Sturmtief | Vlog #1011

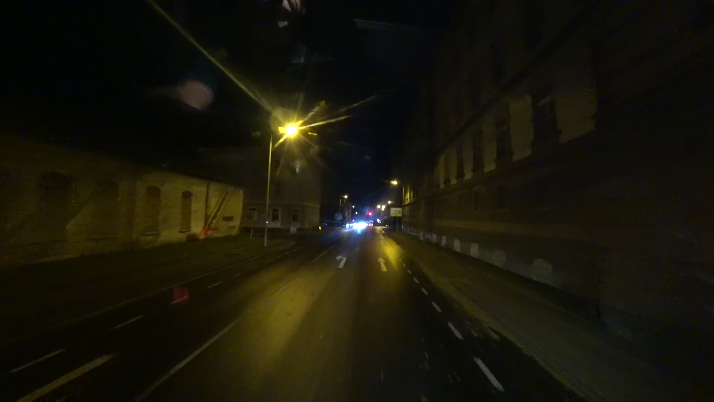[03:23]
Und irgendwelche Störungen haben sie mir bis jetzt noch keine gemeldet. Hier steht ein Polizeiauto, nee, da kommt die Feuerwehr. Da kommt die Feuerwehr. Da ist bestimmt, ach nee, der Krankenwagen. Na toll.
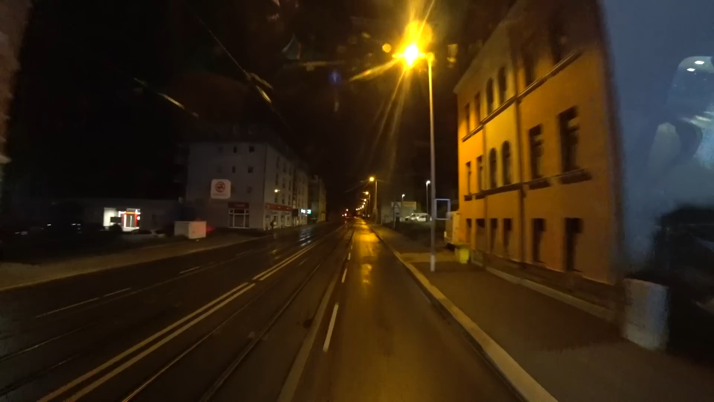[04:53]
Hier stehen überall frierende Gestalten. Da habe ich doch schon viel besser in meinem warmen Auto.